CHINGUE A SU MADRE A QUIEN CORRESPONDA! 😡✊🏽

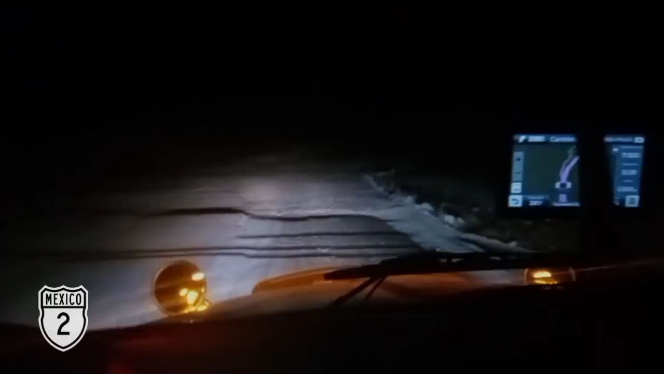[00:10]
Mira más que pinche mugrero, banda. 6 años tienen aquí arreglando. Desde que... Yo traí el 17. En el 2016 que empezaron a... ampliar aquí ese tramo.
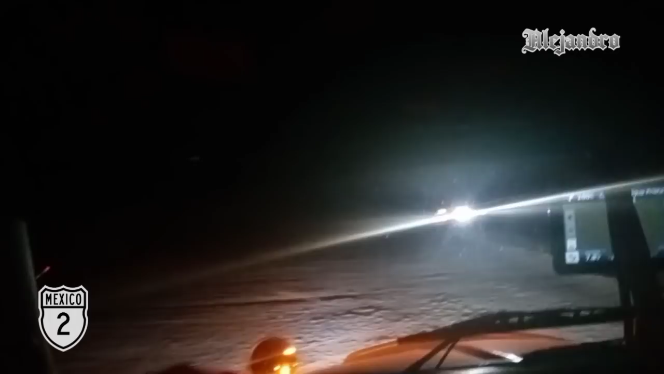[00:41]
Hombre, chile, que no valen verga, la mera neta. ¿Quién sabe por qué será así este pinche país?
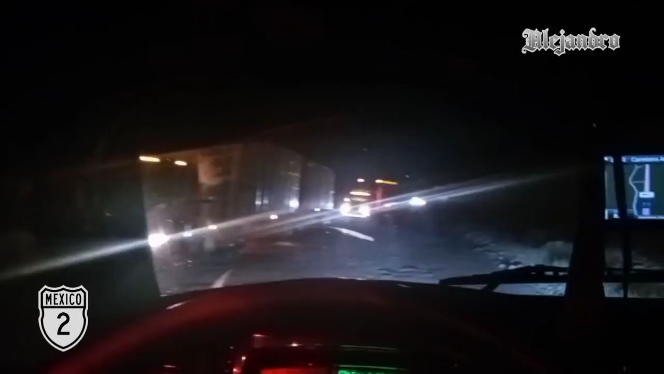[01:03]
Al chile que estaba mejor antes, hacían gustita. Antes de que empezaran a ampliarla. Está bien angostita, pero bien parejita.
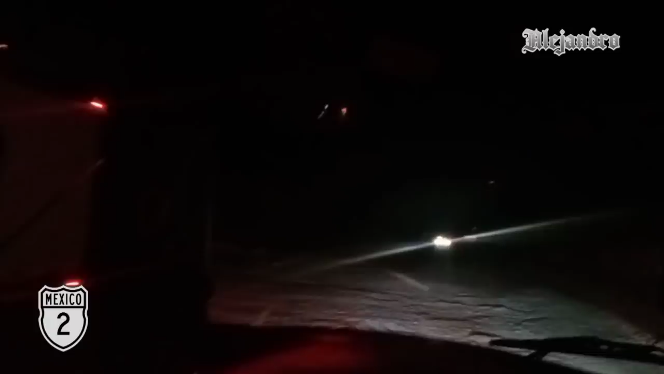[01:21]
Pero bueno.
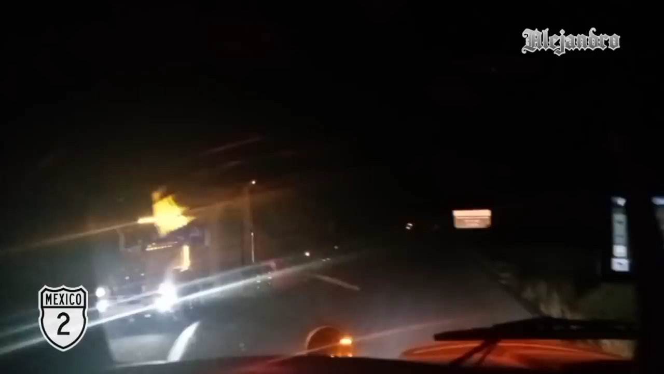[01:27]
Pues qué.
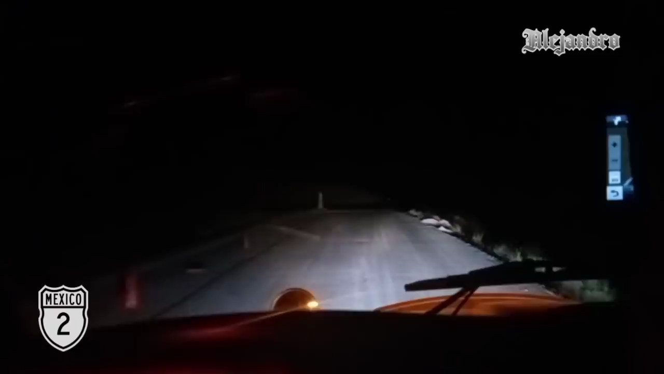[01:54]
El eje del revolque. Ay, con su pinche madre. Ay, güey, está bien cuero aquí. Ay, con su puta madre. Chingue a su madre quien corresponda. Hombre, no mames.
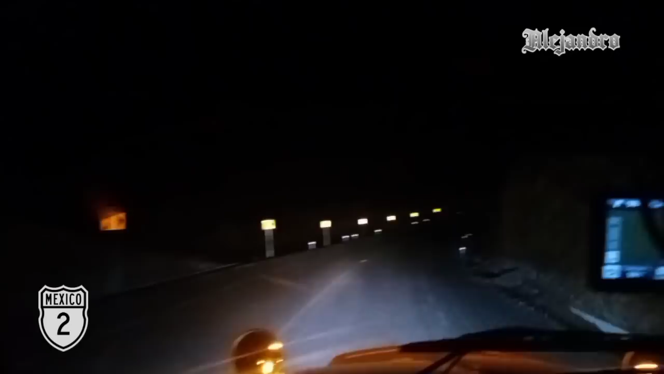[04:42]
Los amarrones, ¿por qué hay amarrones? Ah, pues porque se hace angostito el carril.